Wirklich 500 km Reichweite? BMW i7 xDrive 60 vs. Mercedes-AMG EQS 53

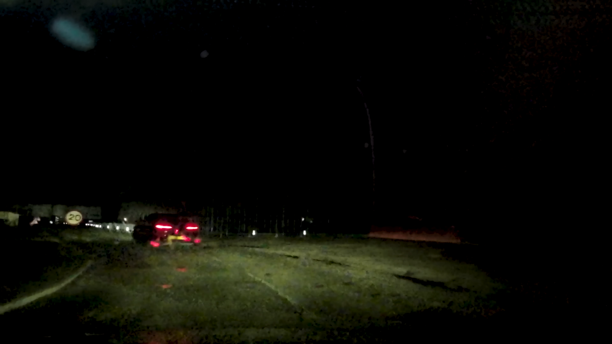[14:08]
So, jetzt wird es langsam ernst. Ich habe rote Schrift hier vorne und es sagt mir, dass meine Leistung gedrosselt ist und das merke ich auch. Und es ist deutlich.
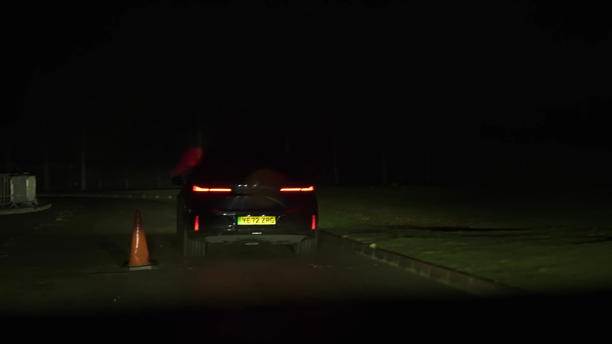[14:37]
Der BMW fährt vor mir und er ist bei 0%. Da ist kaum noch was im Tank. Bei mir geht es auch langsam zur Neige.
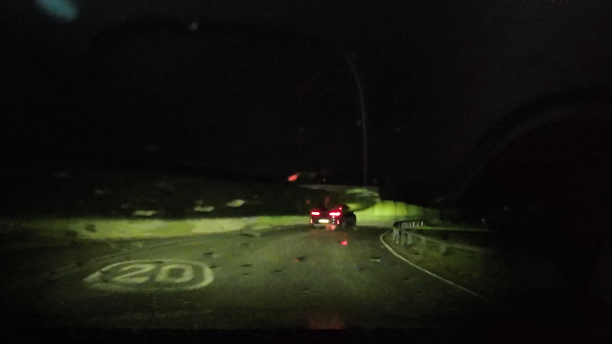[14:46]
Ja, wenn wir diese Säule nicht finden, dann sind wir hier gestrandet und müssen gucken, wie wir hier wieder wegkommen. Wahrscheinlich zu Fuß.